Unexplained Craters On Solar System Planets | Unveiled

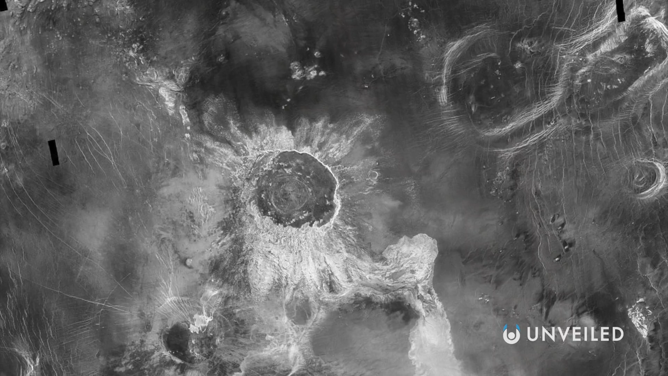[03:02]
At just over 100 miles in diameter, Isabella is the second-largest impact site on Venus, but what sets it apart more than anything else are the two extensive flow-like structures that span to the south and southeast of it.
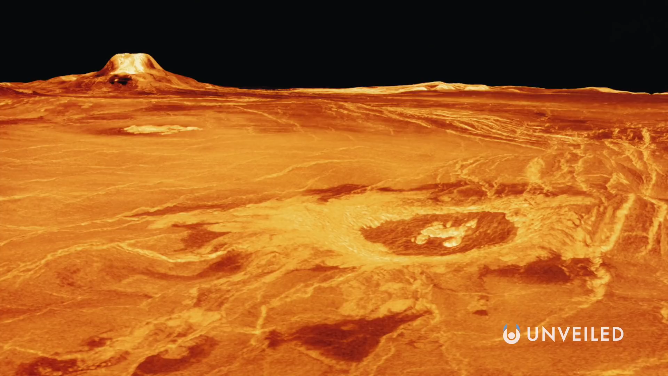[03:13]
Venus is, of course, known for its volcanoes, and these flows might look like leftovers from past eruptions, but scientists don't generally believe that this is the case. Instead, there are two alternative theories.
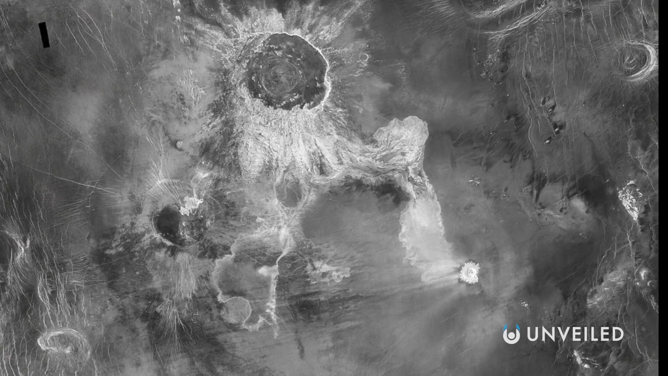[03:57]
It's just that none are quite as prominent as those seen around Isabella.